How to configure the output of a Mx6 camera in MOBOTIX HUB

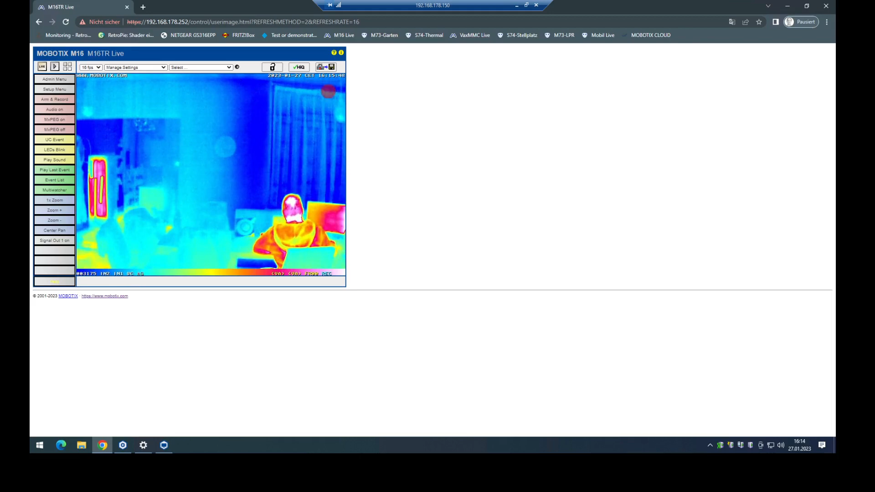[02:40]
should show a red frame and now it's important that we also check it on the hub side. Therefore we go into the management client and just for demonstration I am defining a user defined event to have something like a soft button in the test client to check the output.